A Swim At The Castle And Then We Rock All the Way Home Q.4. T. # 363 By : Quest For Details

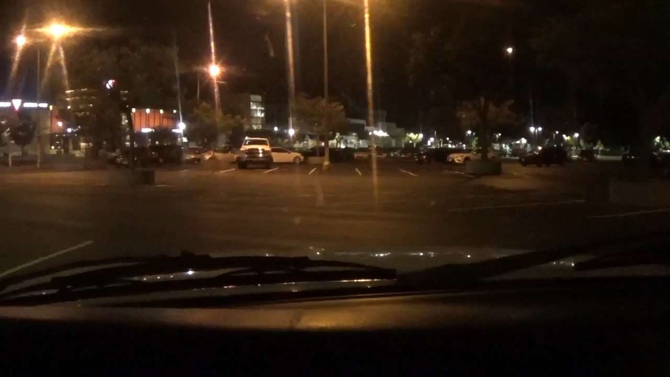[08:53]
I'm going home. We're back in Santa Rosa area. We're at the Coddington Mall, near where all of this started, and I'm back in my little vehicle.